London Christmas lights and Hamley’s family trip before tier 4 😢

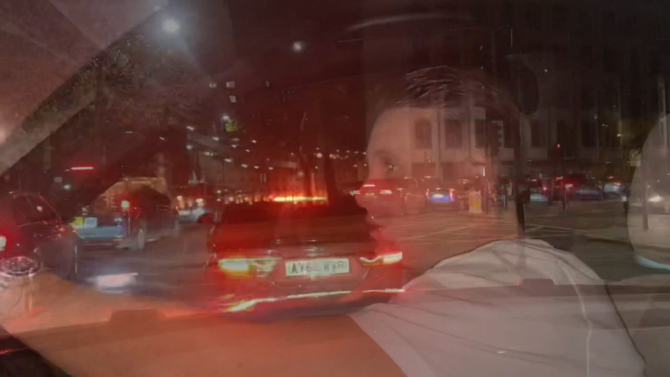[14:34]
We have been stuck in traffic all the way here and now all the way home. I'm going to pay the
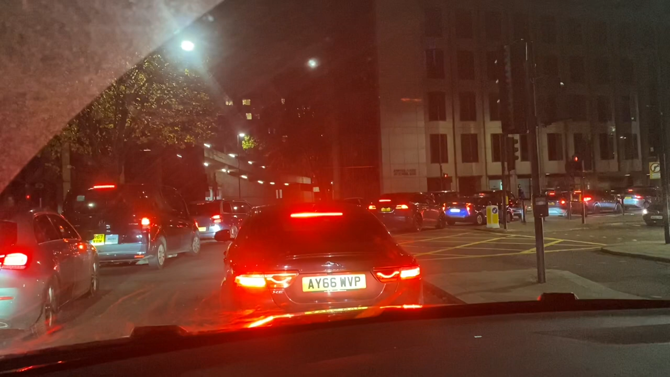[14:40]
privilege. £30. And we had to pay just under £30 for the privilege.